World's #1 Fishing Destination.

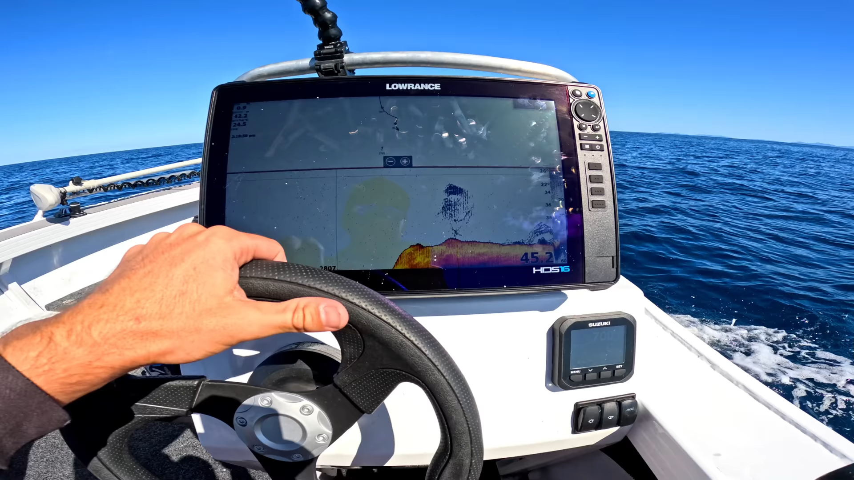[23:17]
All right, we're almost an hour into looking around, but we just found a few bits and pieces here.
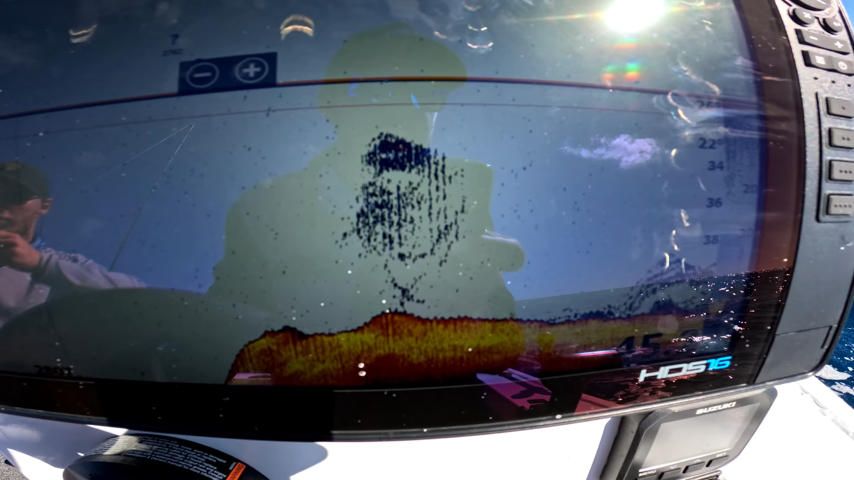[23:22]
A bit of bait, looks like some fish at the bottom. So we're gonna drive up the drift a bit and